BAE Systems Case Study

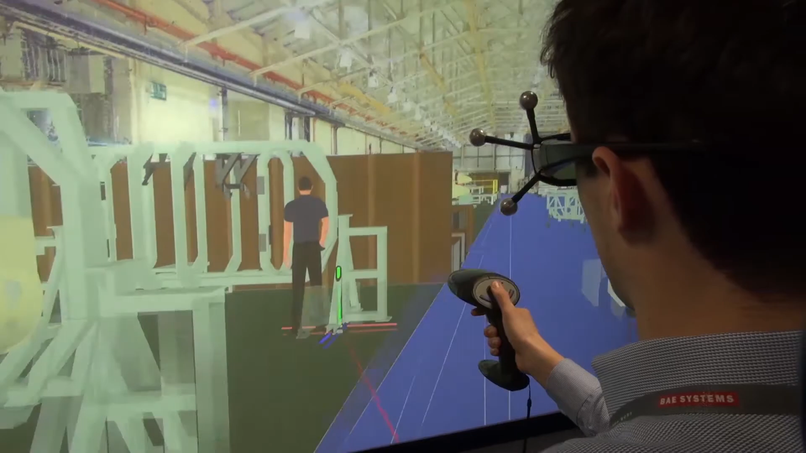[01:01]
So we're using the Visionary Render based VR system quite extensively within our manufacturing